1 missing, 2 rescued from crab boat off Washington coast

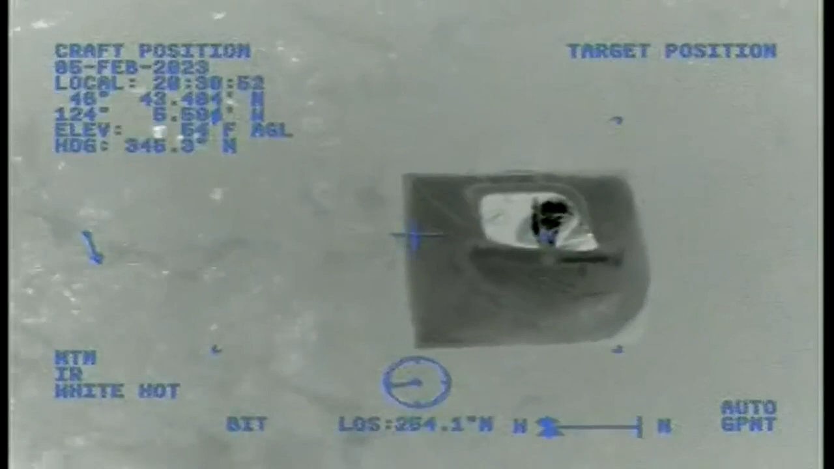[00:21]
The rescue caught on camera, in the water, night vision,
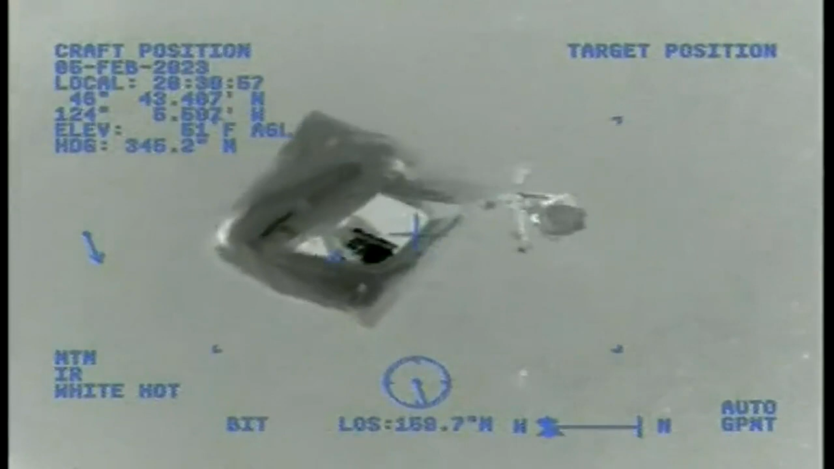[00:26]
the view from above, as a Coast Guard helicopter hovers over two men clinging to the inside of a small raft floating in the water.
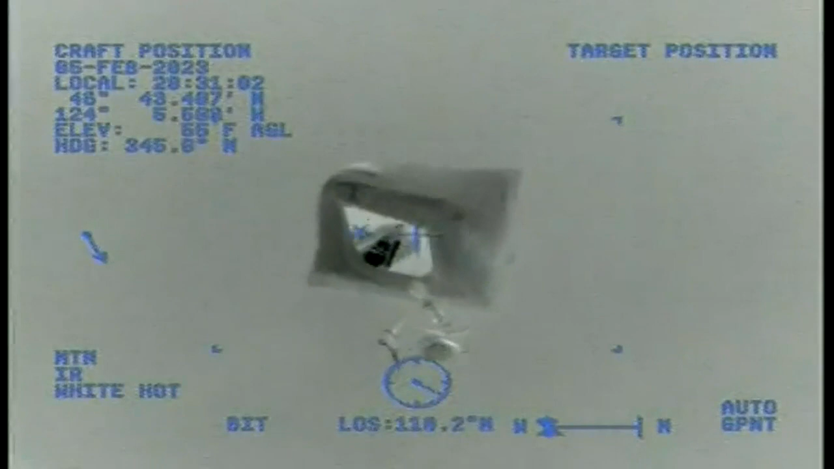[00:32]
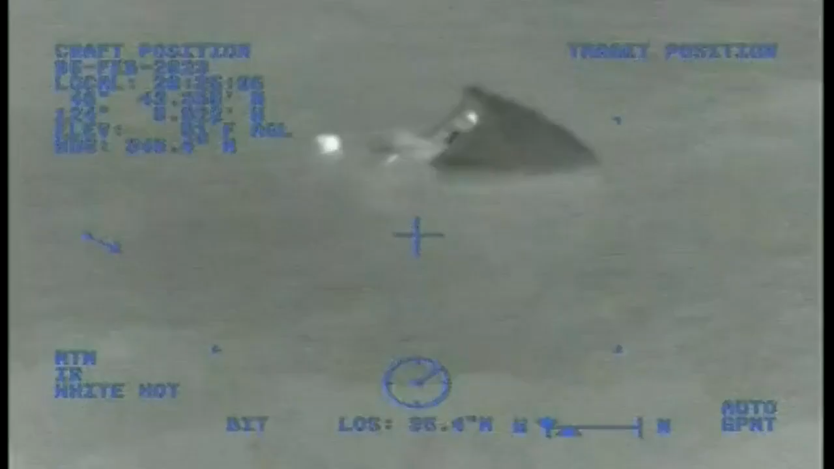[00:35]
It's near the mouth of Willapa Bay.
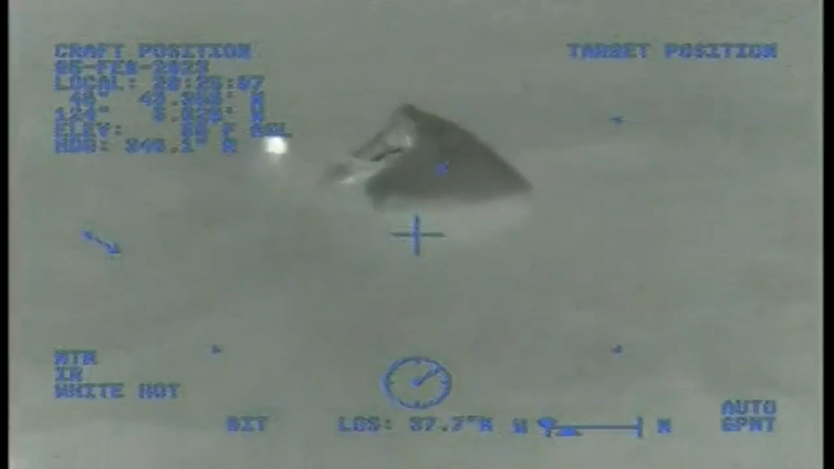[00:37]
A rescue swimmer is lowered. The swimmer makes contact,
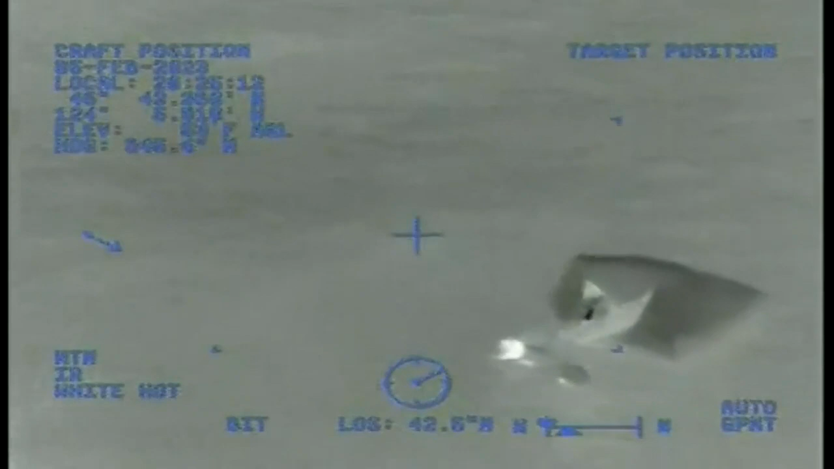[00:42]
wind whipping waves and swirling gusts forced by a chopper overhead, but soon the rescuers pulled out a survivor.
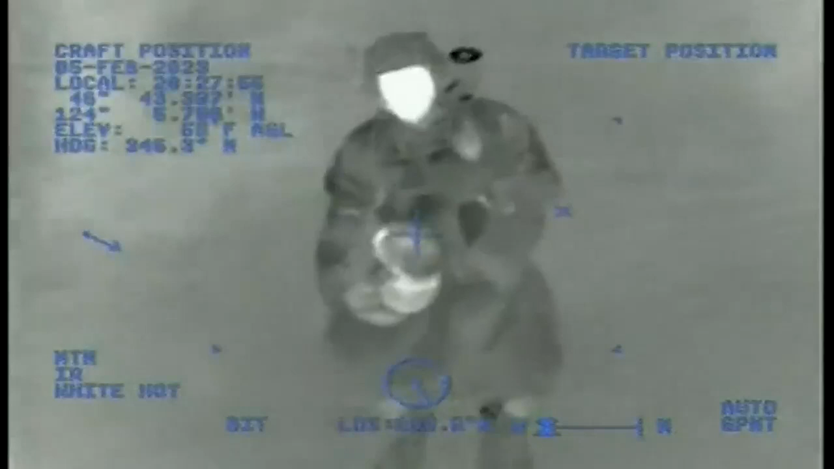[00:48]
He's hooked to the harness and raised to safety. I think there's more people out there.
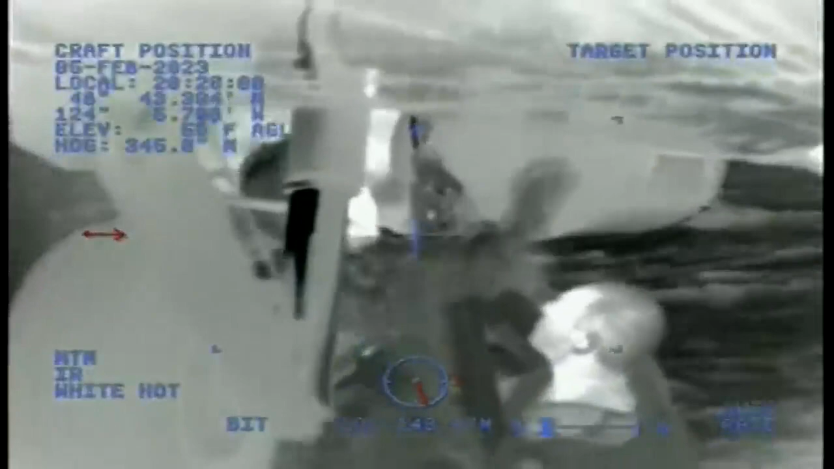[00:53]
Another man discovered inside is also hoisted. The men reporting to rescuers, there's a third crew member missing.